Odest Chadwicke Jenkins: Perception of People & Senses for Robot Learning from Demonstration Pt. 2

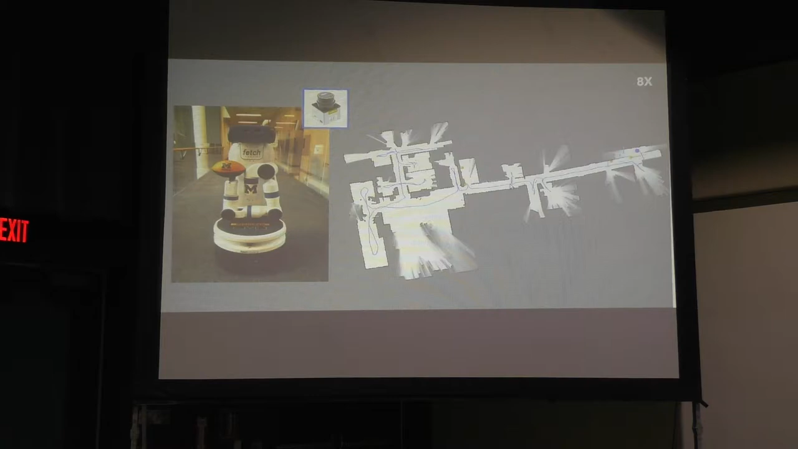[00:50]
But once you have this map, then you could say, all right, we know where the robot is, we know where the map of the area, we can now click on a particular new location on the map, and the robot should go to that location. So in this case, the robot, we clicked on a location and say, robot, go back to the lab, and now the robot is just navigating on its own back into the lab space.
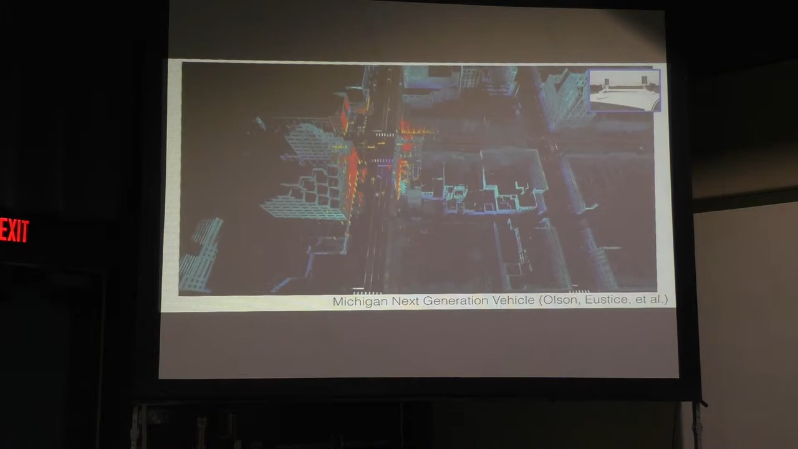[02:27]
And so these 3D maps are great. We are able to build these 3D maps now.
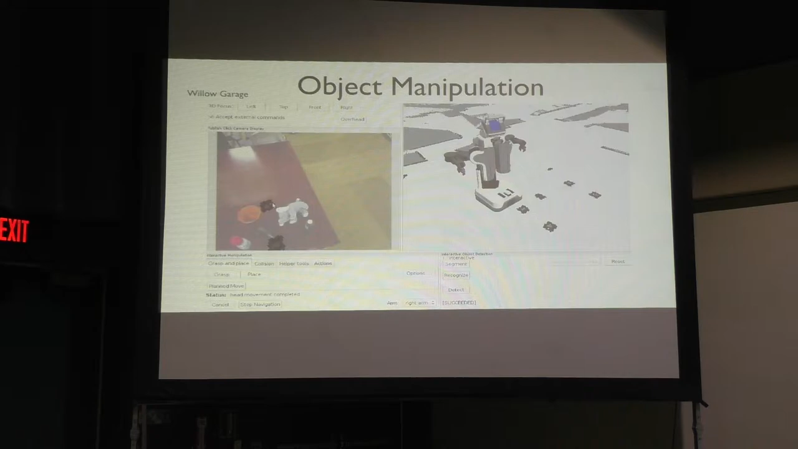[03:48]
And so usually what we do with these types of sensors is we have a basic point cloud processing pipeline that allows us to interpret the 3D.
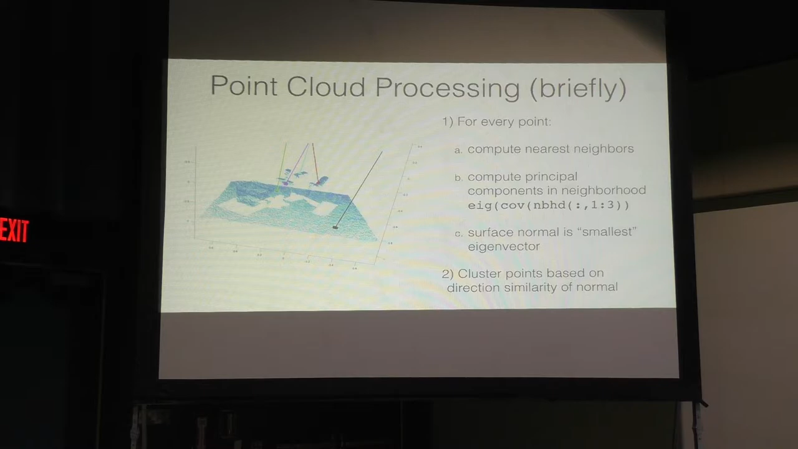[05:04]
and then any clusters that are sticking out of that flat surface, we're going to consider to be one object that we can pick up. So if we see the result of this, what we're going to get is we're going to get essentially these objects that are sticking out of the point cloud,
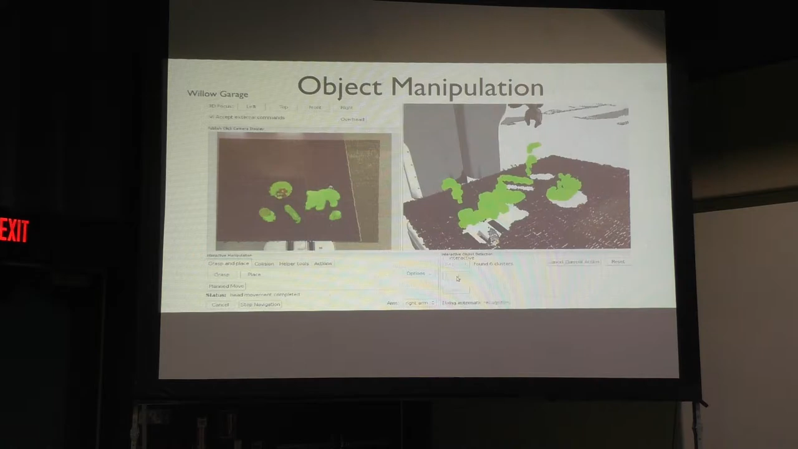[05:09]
and they're labeled in green.
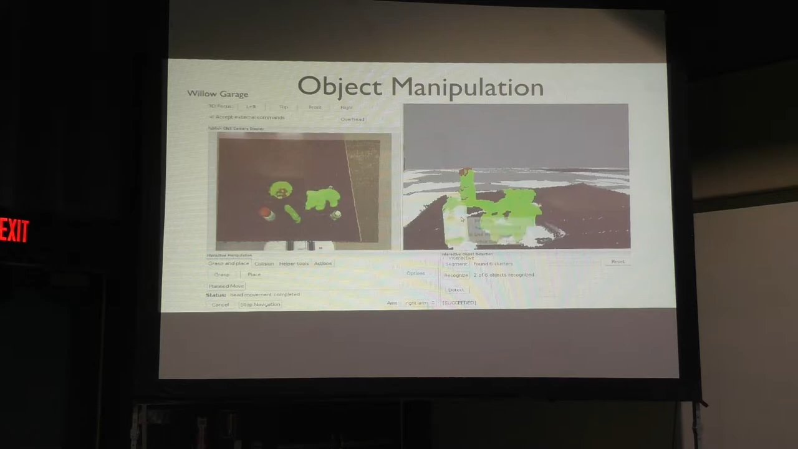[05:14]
And this is part of a just standard pipeline we get with our robot.